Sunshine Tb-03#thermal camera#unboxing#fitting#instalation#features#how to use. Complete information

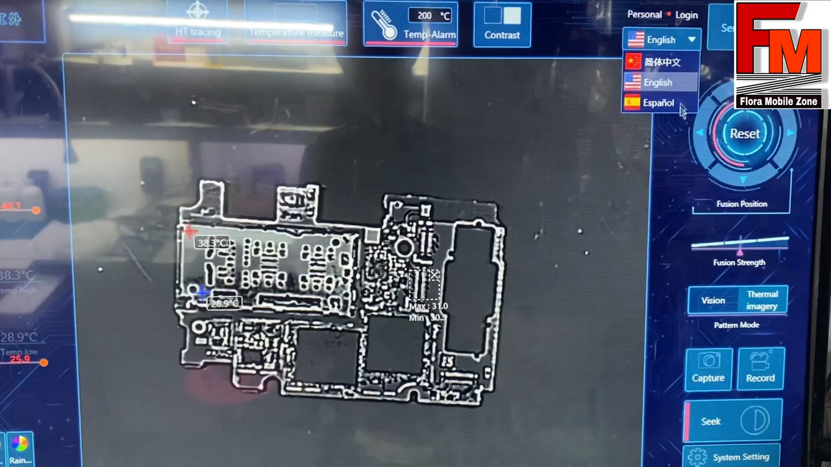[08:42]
सेट करते ह हैं तो मैं आपको बताता हूं यहां पर सिस्टम इमिज में जाोगे सिस्टम सैटिंग